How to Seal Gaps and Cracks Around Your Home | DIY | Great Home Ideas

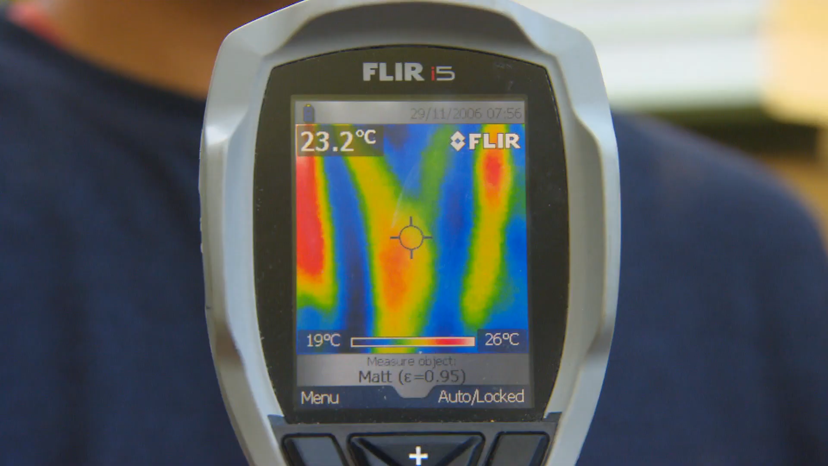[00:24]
On screen: spot 23.2°C, scale top 26°C, scale bottom 19°C
blue means cold yellow to orange means warm and red means hot so if I turn it up to my face you'll see that my nose
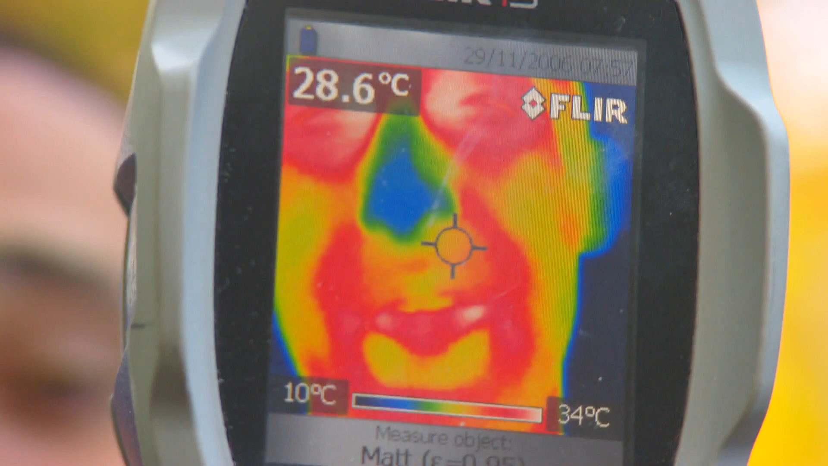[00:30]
On screen: spot 28.6°C, scale top 34°C, scale bottom 10°C
is blue which means it's absolutely freezing my hands well
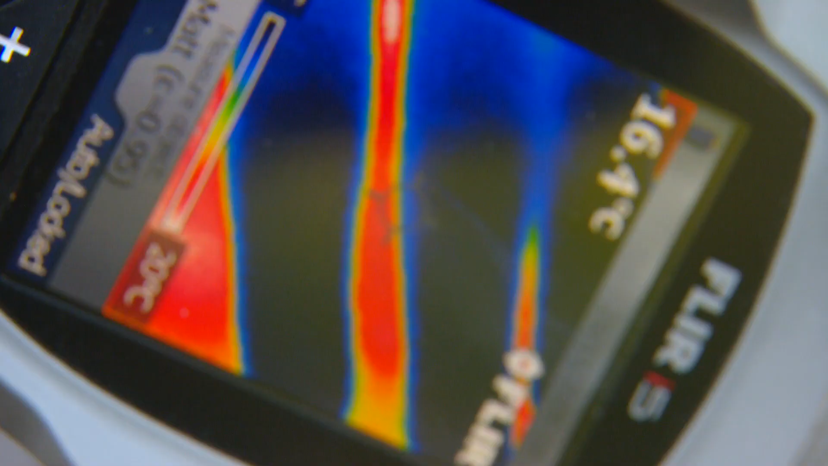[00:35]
On screen: spot 16.4°C
they're not
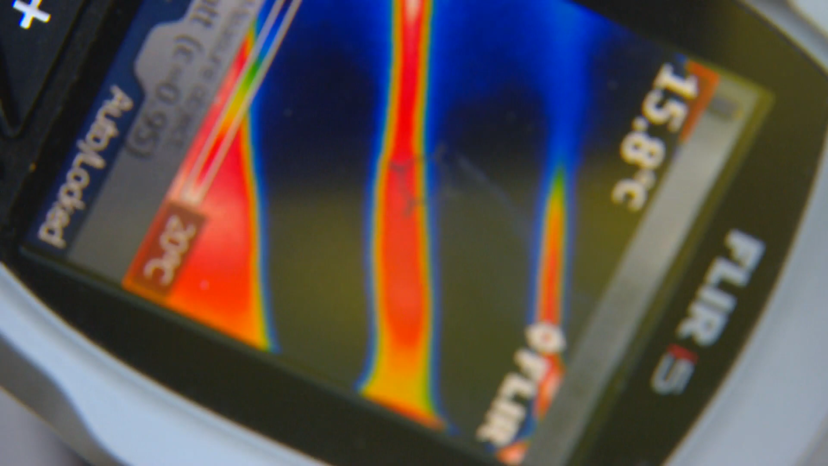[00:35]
covered either and my fingers are blue too
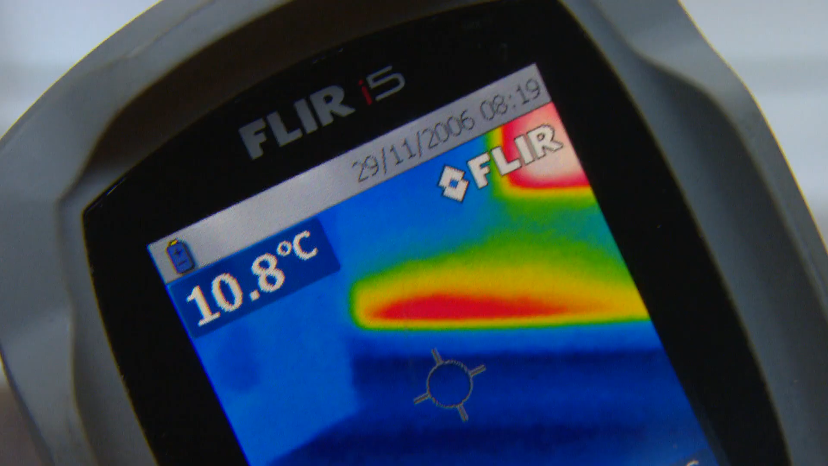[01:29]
On screen: spot 10.8°C
there you go the rubber's gone down so let's check it with the thermal camera it was red before that means the hot air was escaping look at that
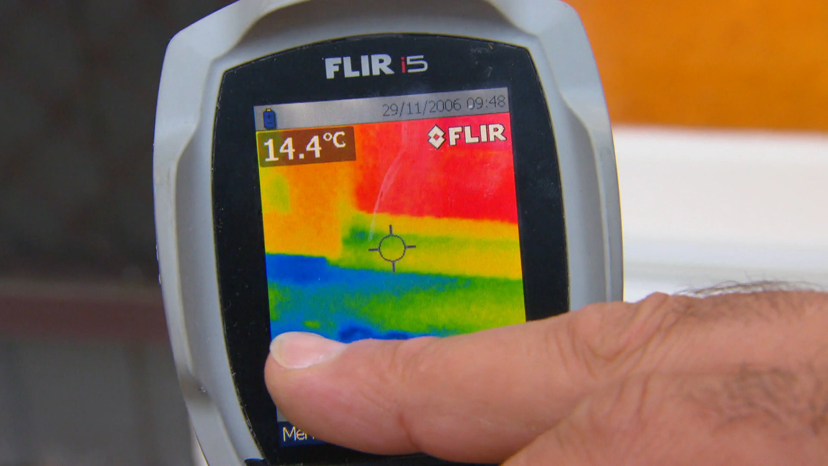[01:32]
On screen: spot 14.4°C
now it's blue that means it's all sealed up job done and